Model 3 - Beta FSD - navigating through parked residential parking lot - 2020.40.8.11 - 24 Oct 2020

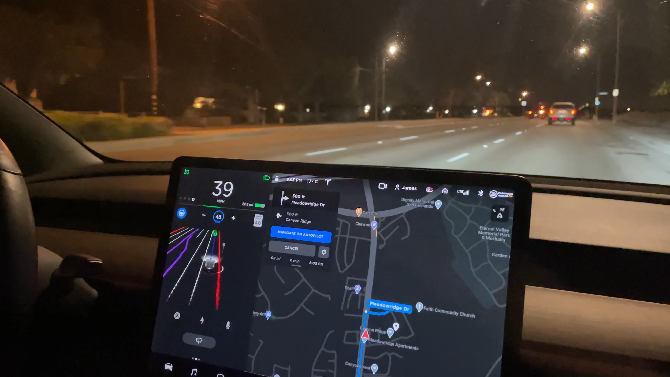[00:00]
I would expect it to put the turn signal on, yeah, exactly, yeah, exactly, let's take this, and there's a bunch of cars up here and everything,
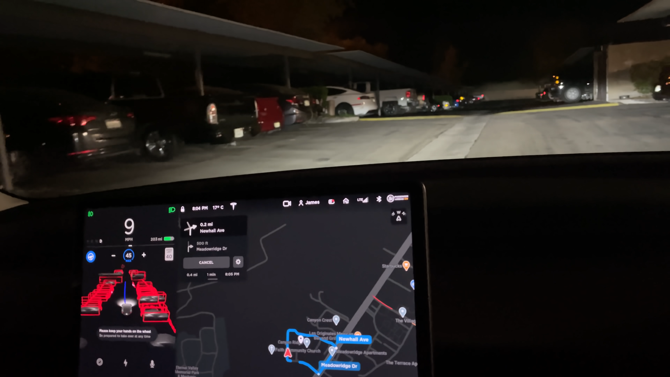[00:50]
super low, well, 45, yeah, because, hey, speed bumps, and then, also, this, this turn up here is super tight, and then, yeah, 10's a more realistic speed to go,
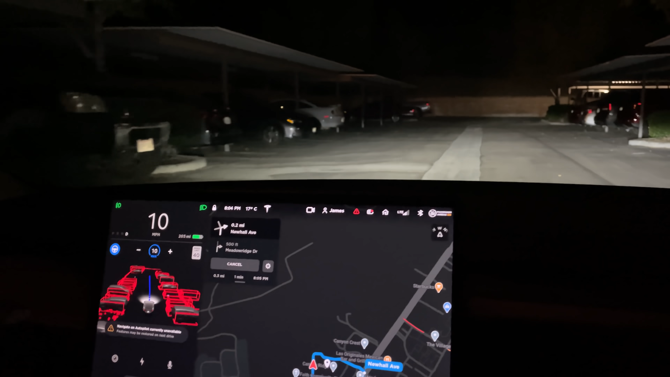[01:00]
this turn, this turn up here is super tight, so I'm curious to see how it navigates around this, it's going to, it looks like it's going really wide on it,
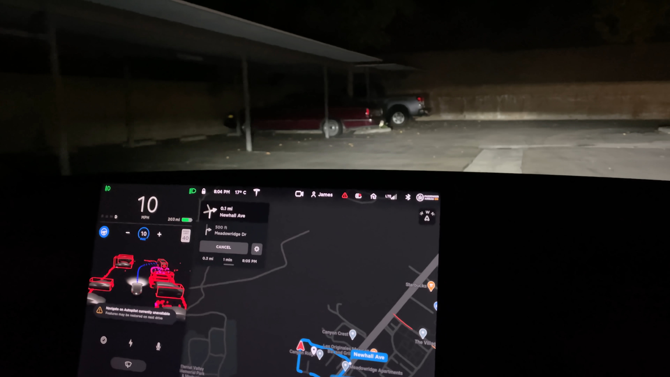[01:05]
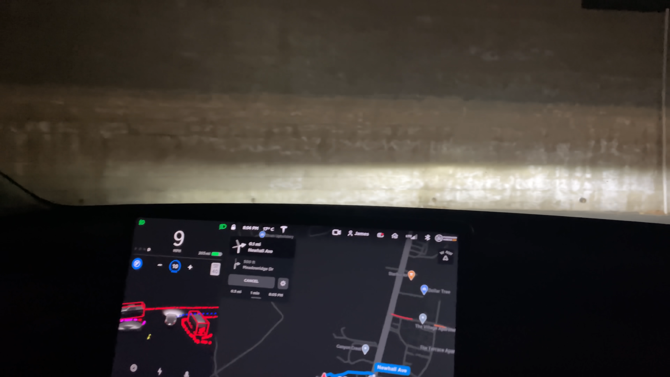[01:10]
yeah, all right, and then it's, like, super intricate through here, so I'm curious to see how, how it performs, this is actually good, yeah, yeah, this is, yeah, it's more, I mean, of course, we're going slow, because I, I kind of fly through here,
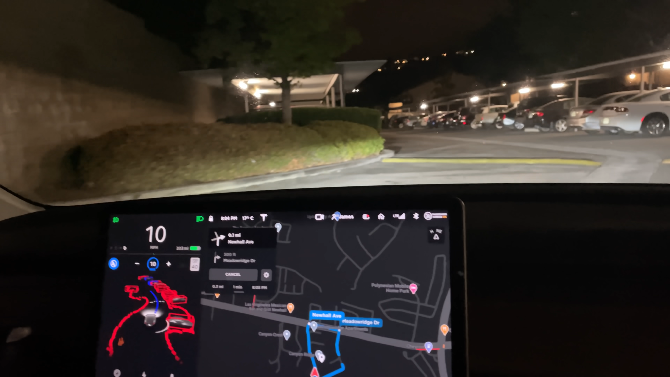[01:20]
because I kind of drive with reckless abandonment, so, showing all the cars parked and everything, yeah, pedestrian, yeah, moved over and everything,
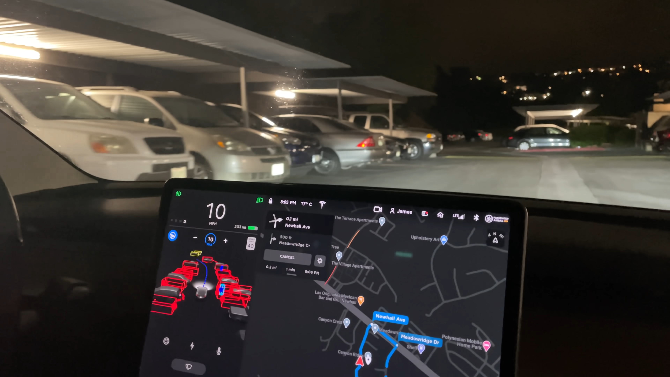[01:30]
it does go wide for pedestrian, see what it does for this, it should go, there it goes, yeah, go a little further, yep, yep, there we go, it's doing it, all right,
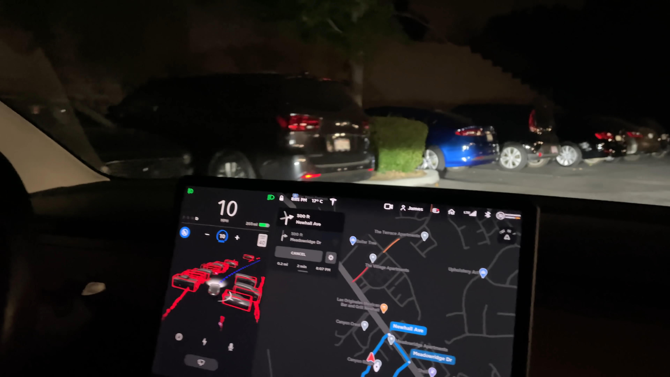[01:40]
now it's a little confused, but it's
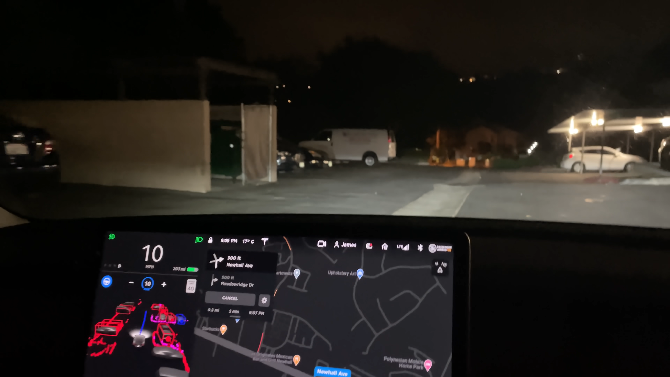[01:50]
and I would slow it down to, like, five when you're coming over here, because it's a pretty big, uh, pretty big,
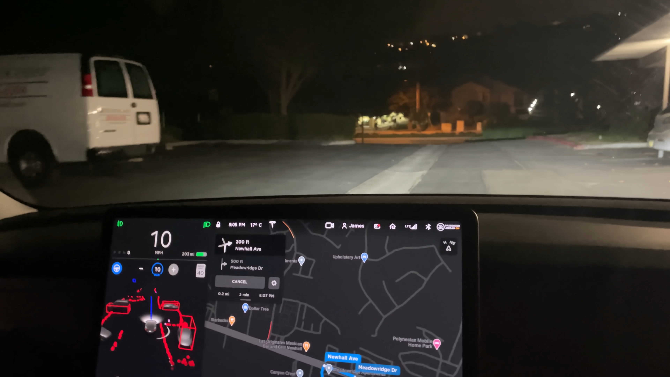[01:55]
10's the lowest, oh, 10, oh, oh, oh, zero, I can set to zero, yeah,